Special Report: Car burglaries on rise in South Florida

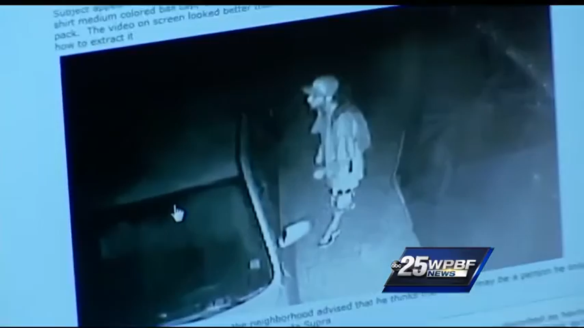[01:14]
THIS WAS CAPTURED FROM A RESIDENTIAL SURVEILLANCE CAMERA AND THIS WAS PUT OUT. THEY LEARNED THE PEOPLE COMMITTING THE CRIMES WERE MOSTLY WHAT THEY CALL THE NEW HOMELESS.
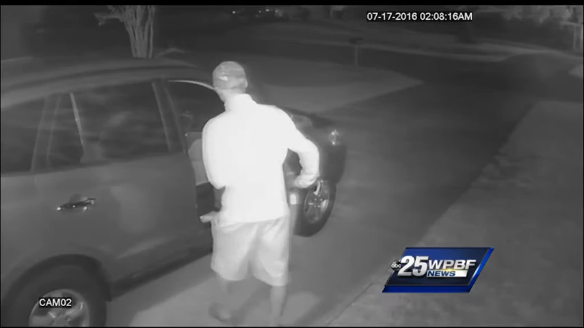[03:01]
THE SHERIFF BELIEVES THE CULPRIT, AND POSSIBLY OTHERS, ARE RESPONSIBLE FOR 19 BURGLARIES ALL IN ONE NIGHT.